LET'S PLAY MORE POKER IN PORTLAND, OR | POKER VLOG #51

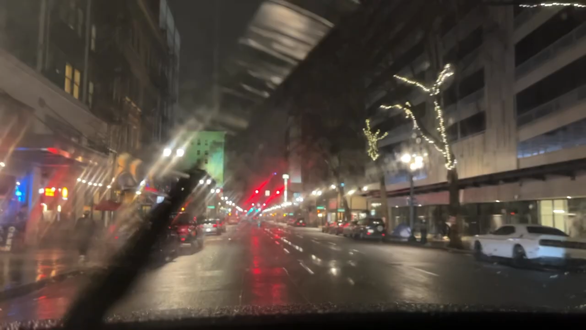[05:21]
Alright, here we are in the heart of downtown Portland. I find a parking spot right outside Rialto, and it looks like the building next door is a congregating point for some of the city's homeless people.